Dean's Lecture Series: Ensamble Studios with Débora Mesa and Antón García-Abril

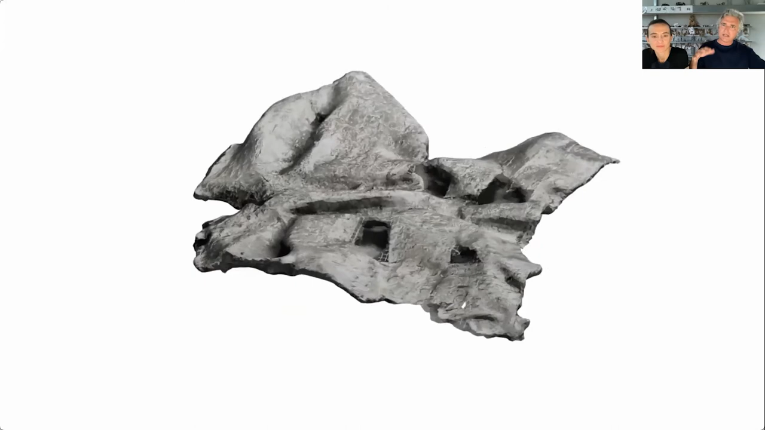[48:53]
as a small pixel of the terrain. That in this case we cut it and extracted to prefabricate it
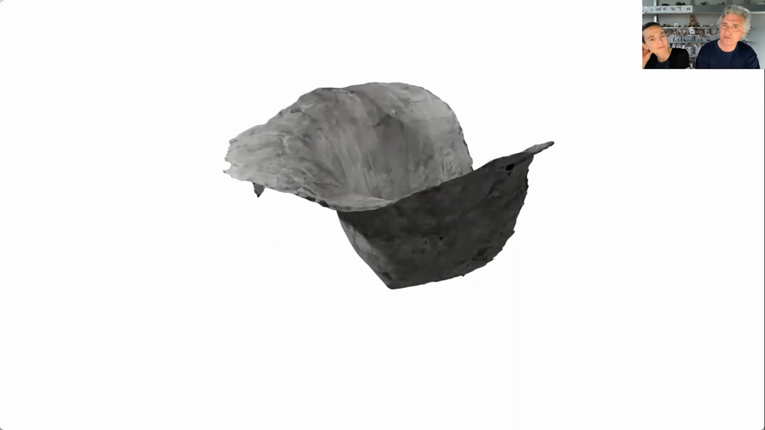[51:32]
that would be later on sprayed to create the form of the bigger structure in Korea.